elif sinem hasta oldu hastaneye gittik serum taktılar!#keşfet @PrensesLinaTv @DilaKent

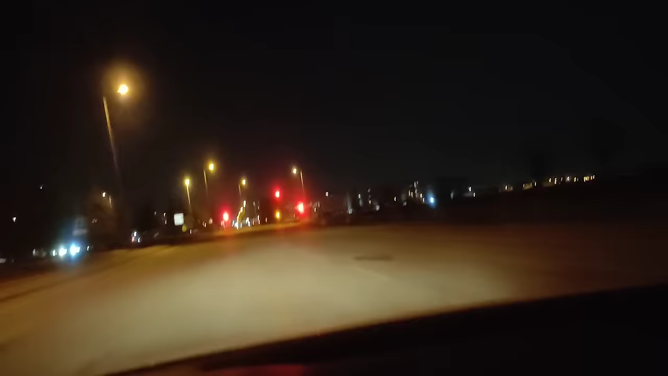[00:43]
İleride mi gözüküyor mu şu anda hastane? Elif Sinem'i acil bir şekilde hastaneye götürüyorum arkadaşlar şimdi. Arabaya bineceğiz mutlaka kemerinizi almış. Hastaneye şu anda gidiyoruz Zehra. Hastanesine geldik. Elif Sinem'in durumu iyi herhalde. İyileşti herhalde.
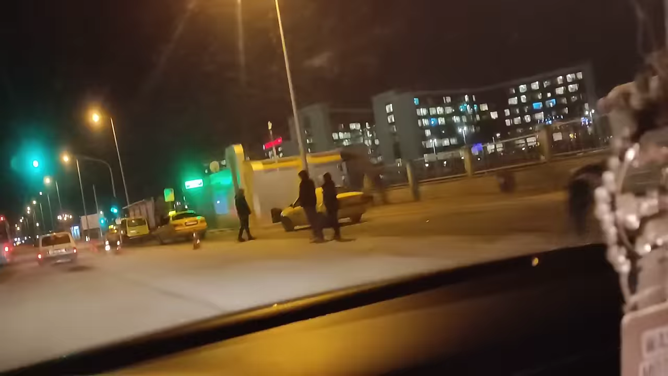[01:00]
Hastaneye girmesek mi ne? Sesi çıktığına göre Elif Sinem iyi gibi. Buradan direkt gidelim
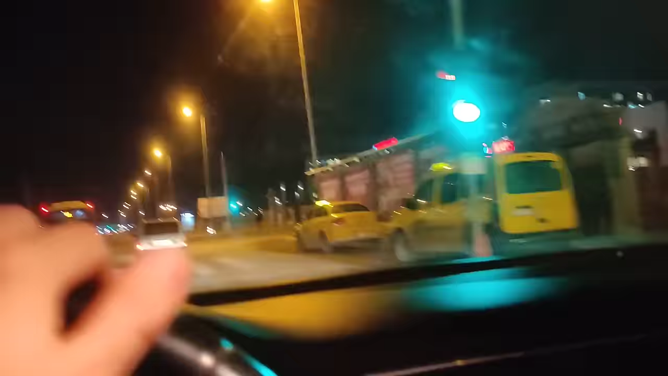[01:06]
tekrardan. Tamam tamam. Hadi bakalım. Hastaneye geldik şu anda.
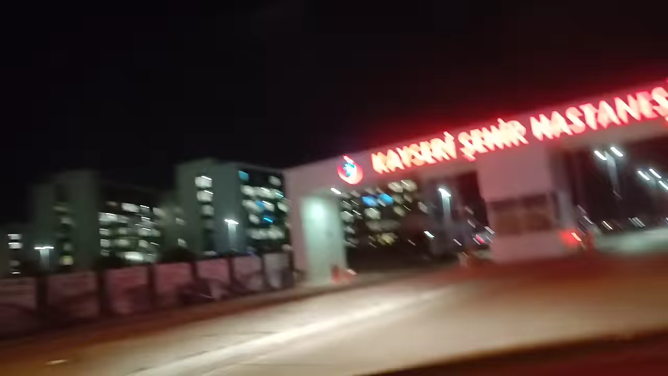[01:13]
Çocuk acillerindeyiz arkadaşlar şu anda. Ambulansla beraber.
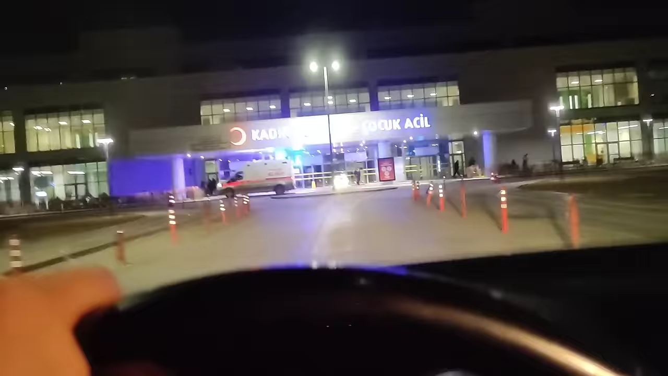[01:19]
Elif Sinem'i ambulansla getirdim ben ambulansla.